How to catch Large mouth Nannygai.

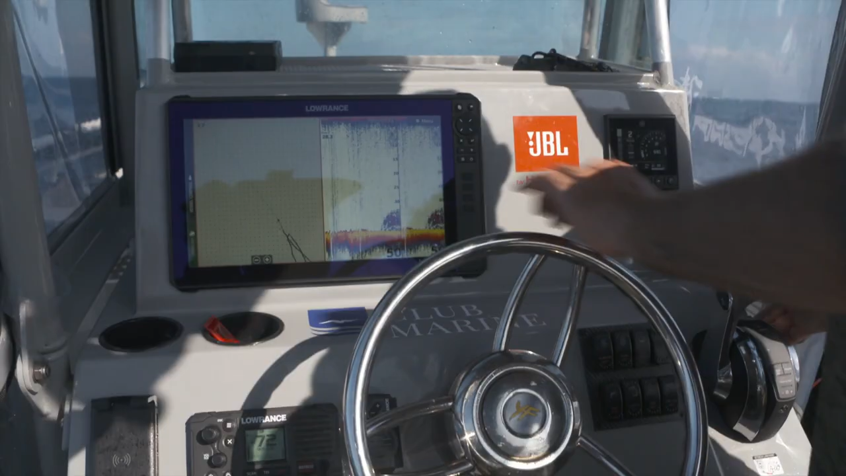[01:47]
Marking a heap of fish there.
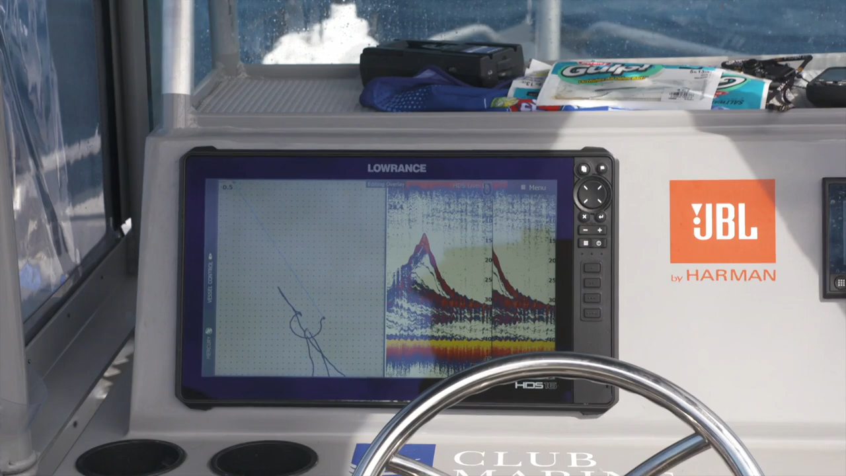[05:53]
Oh, there's some nice head shakes there.